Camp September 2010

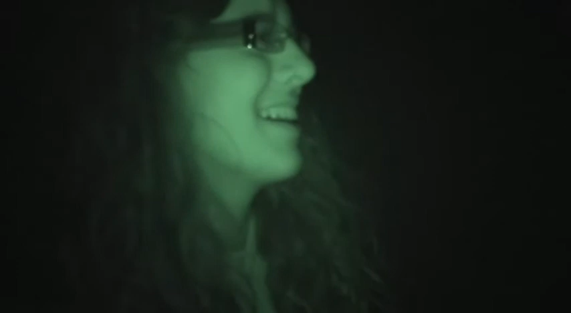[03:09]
You spotted anyone? Plenty. Plenty. Plenty of people. Look, there's a couple up there. Heck yeah. This is James. Hi.
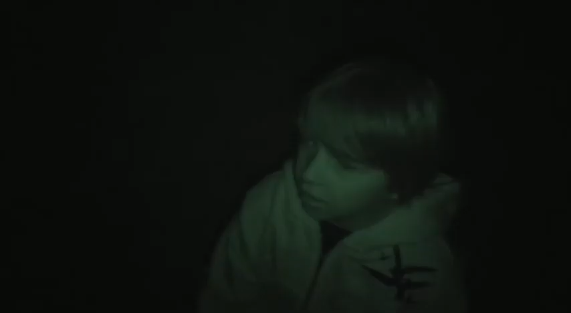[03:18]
Who spotted you? Crispy. I've been hit once. You gotta keep a low profile.
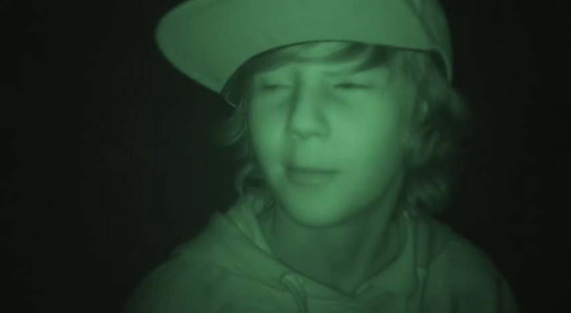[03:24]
Who spotted you? I didn't even move, but Tony.
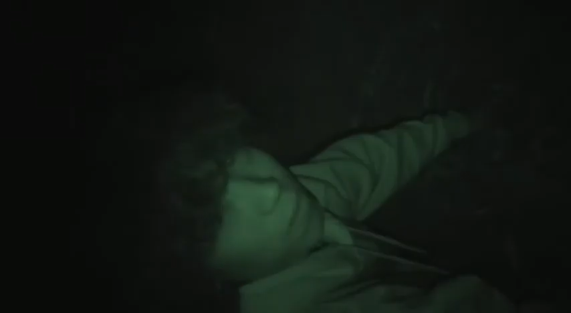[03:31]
Hello. You been spotted yet? No. Not even once? No. There he is! There he is! It's Dan! Sort of creeping around.